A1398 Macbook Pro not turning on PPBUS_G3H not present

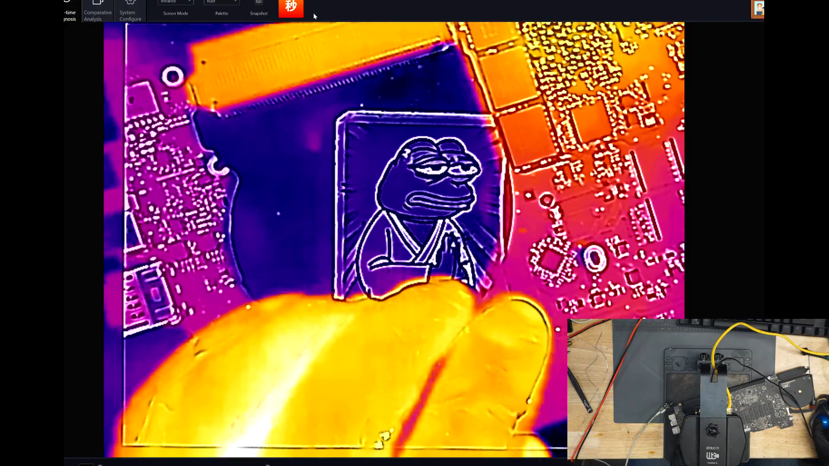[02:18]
And if there's a PPBush short, that's the PPBush short. So I'm probably going to see what we can do. Okay.
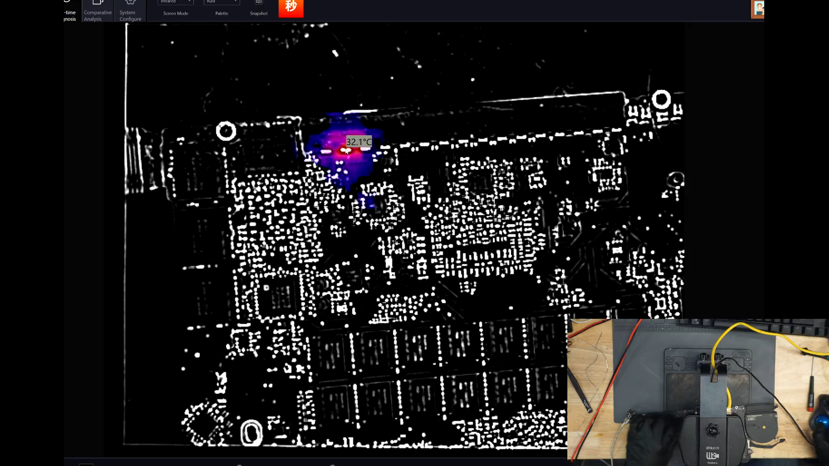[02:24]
So, let's just deplete that. Let's go back in. So, let's go back. Let's go back to the panel.こちら is a PPH. So what we can do with this is a PPH. So,
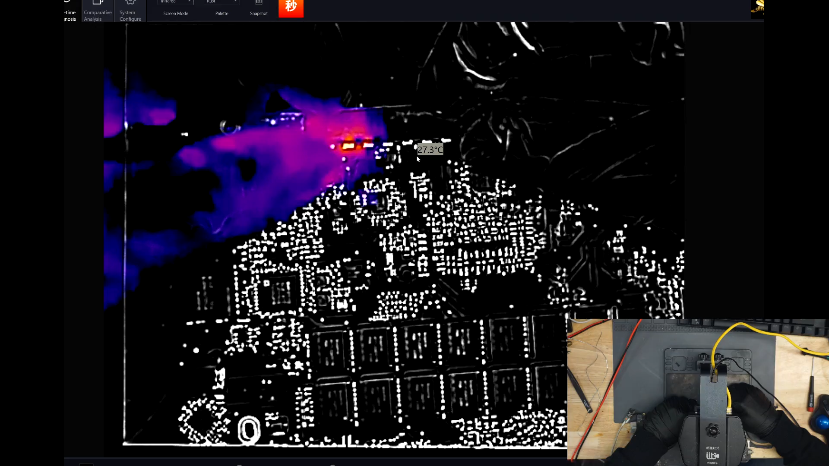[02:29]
the PPH, this is a PPGH has got to be visible on here. So,